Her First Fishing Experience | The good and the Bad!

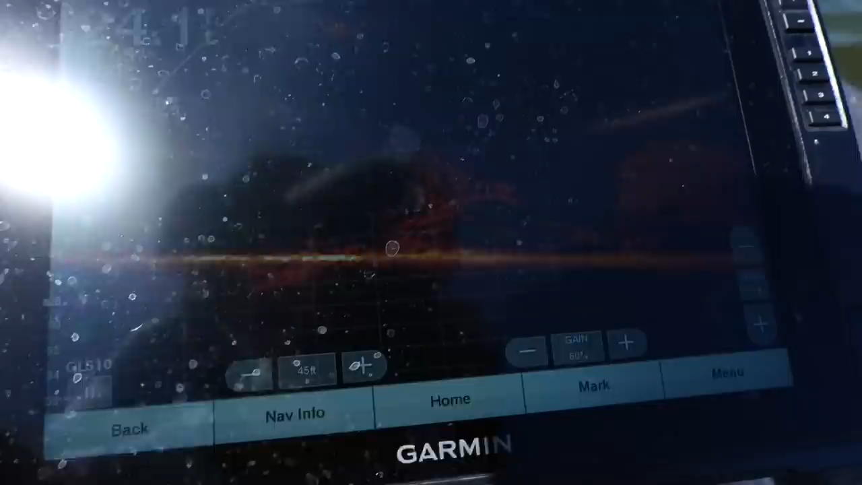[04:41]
We're just here on our local lake and just idling over some brush piles.
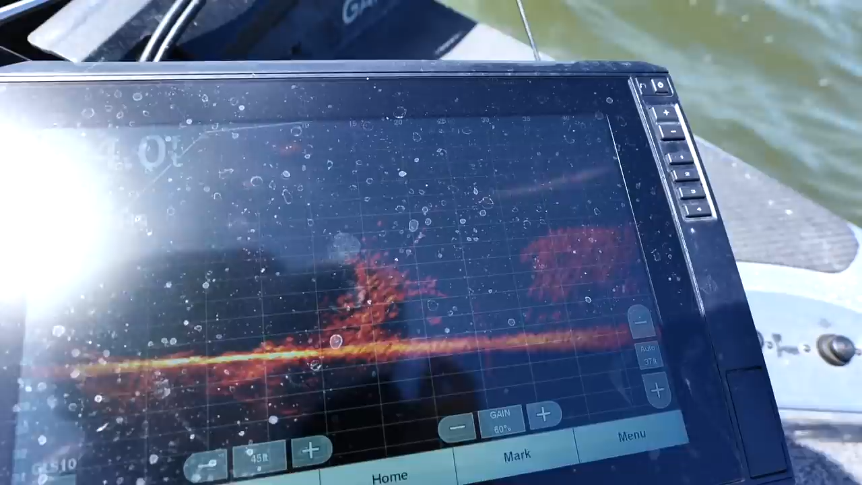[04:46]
I found a bunch of crappie. I knew they weren't very big, but I thought, probably the perfect size for Emmy.
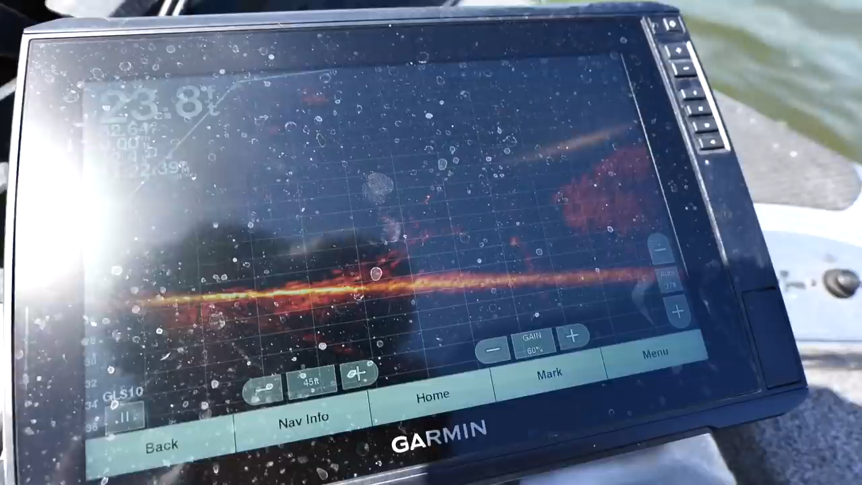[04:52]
So I tied her on a little 1/8 ounce crappie jig. And I threw it out there and I could see the fish on live scope.
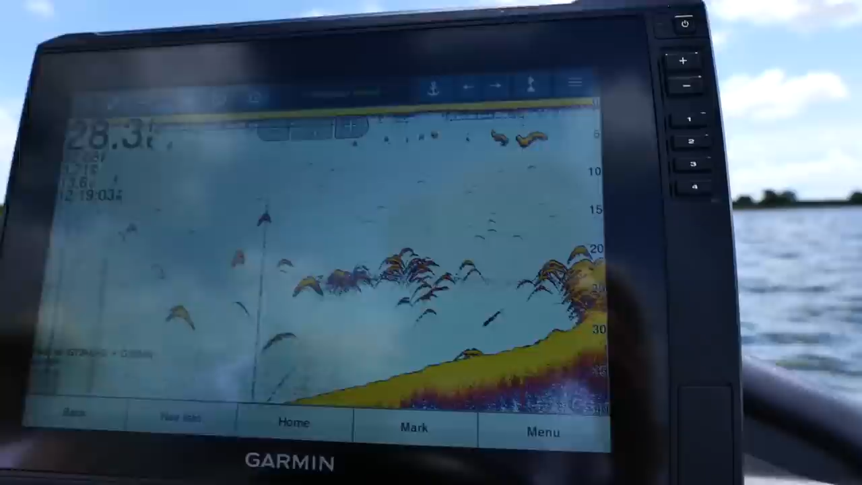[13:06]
There's hundreds of fish down there,